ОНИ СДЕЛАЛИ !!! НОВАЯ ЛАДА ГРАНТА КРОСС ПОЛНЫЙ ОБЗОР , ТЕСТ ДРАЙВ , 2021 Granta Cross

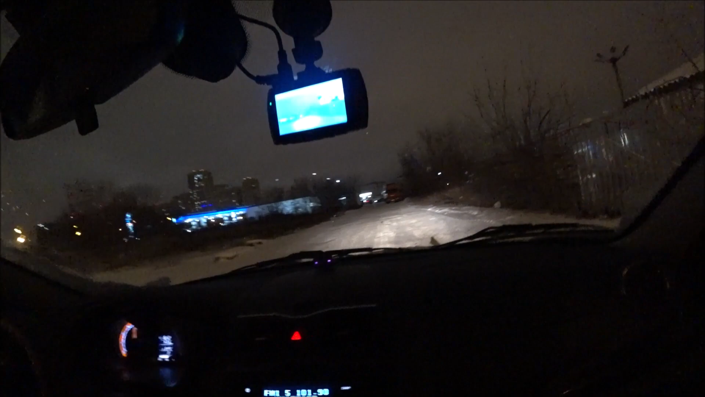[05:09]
к примеру точке не почки вон она какая неровность
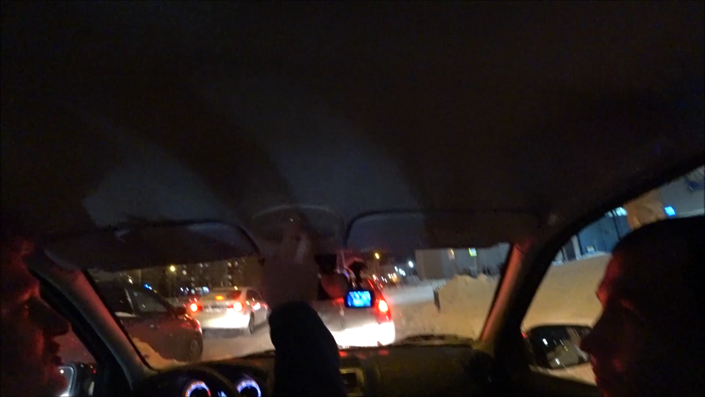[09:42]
по счет цвета светодиодные так я сделаю на чуть-чуть пока мы тут находимся задничали сзади нет у нас в принципе освещает весь салон недостаточно спереди